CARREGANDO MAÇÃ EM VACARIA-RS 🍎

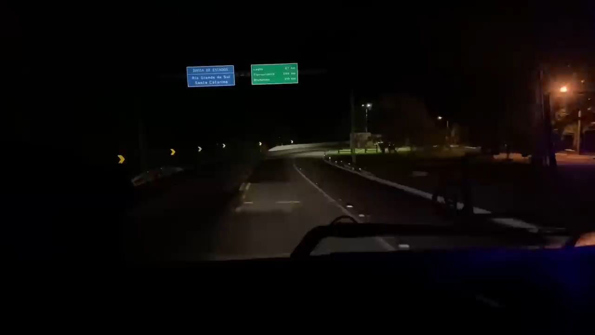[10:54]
Escuro que tá, Guilherme, nossa senhora, atravessou a divisa aí, Rio Grande do Sul, Santa Catarina, saiu do posto de calca, desce já é a divisa, acho que não dá nem 10km,
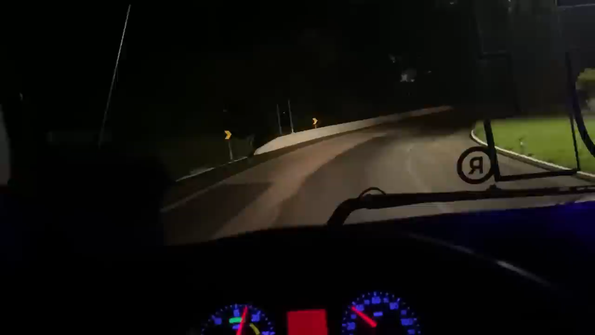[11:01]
saiu do posto de calca, desce já é a divisa, posto de calca é a divisa né, também, burro, todo posto de calca é a divisa. Passar o rio aqui, que não vai dar pra ver agora, e subir, aí vamos subir agora, lá no alto lá em cima, é o queijo lá,
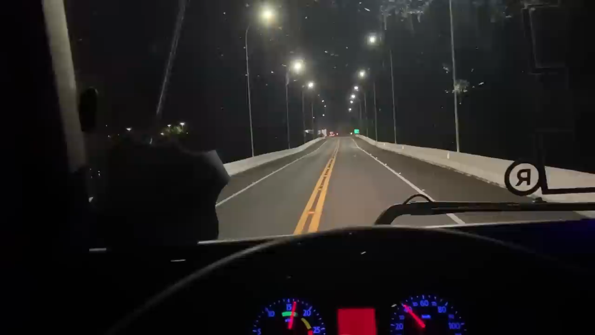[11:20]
antes de lajes, aí lá nós já vamos ficar lá, que essa carga aqui é só pra segunda-feira, Guilherme, pensa só, eu tô dando sorte demais com essas cargas, subindo, descendo, subindo, bem sossegadão, hoje é sexta, como hoje é sexta, pra mim amanhã assim em São Paulo, a hora que eu saí ia ficar correria,